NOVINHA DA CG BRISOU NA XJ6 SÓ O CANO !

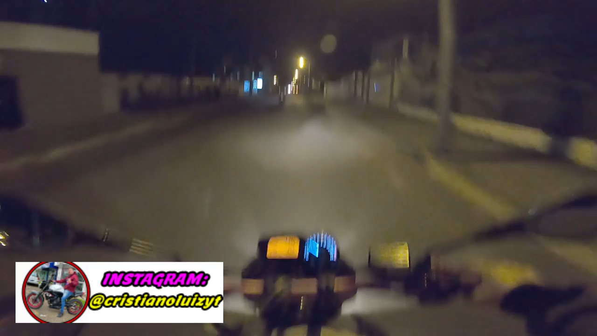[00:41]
Vamos acordar todo mundo, agora já é quase 10 horas da noite E estamos aí acelerando
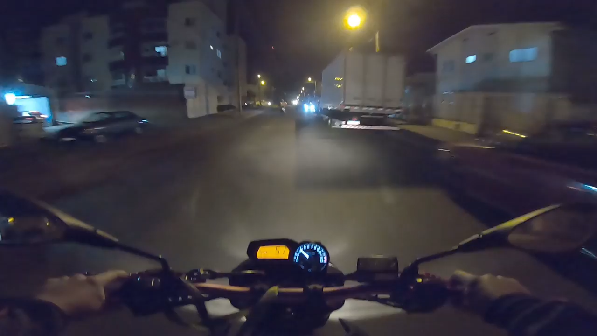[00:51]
Acelerando o foguete Vamos pegar umas quebradinhas aí E bora Não sei como vai ficar o áudio aí Porque eu estou com a viseira aberta Eu estou com a viseira espelhada
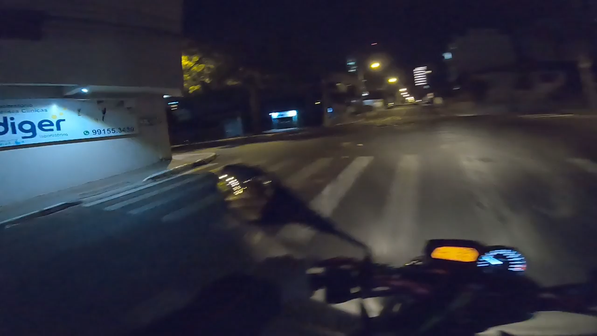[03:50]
XJ estão causando demais, cara É muito causadora Esse prédio que eu acho muito lindo, cara Olha isso à noite
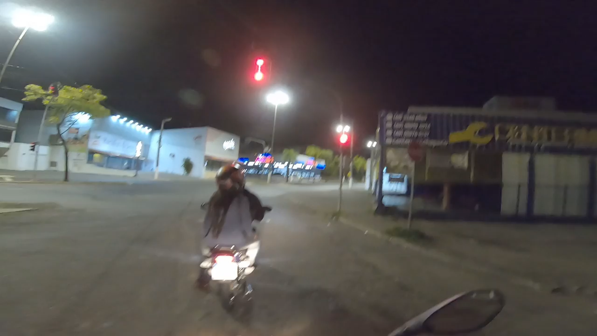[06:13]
A galera me pede por que eu não passo sinal no vermelho aqui Cara, aqui é bem diferente, sabe? Daí onde a maioria mora O pessoal normalmente do Rio de Janeiro e São Paulo Passa tudo no vermelho o negócio, né? Aqui não tem muita frescura Aqui é mais de boa Claro que se tu vê um negócio estranho, tu vai, né?
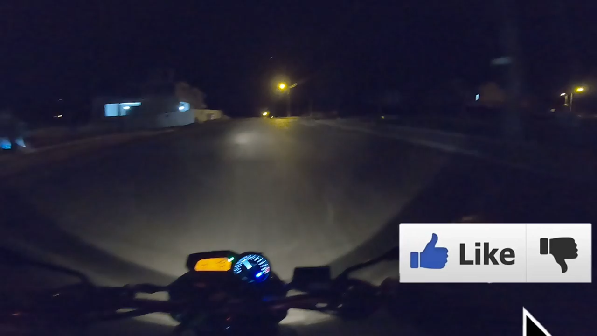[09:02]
Olha aí, essas britinhas na curvinha aí, é complicado.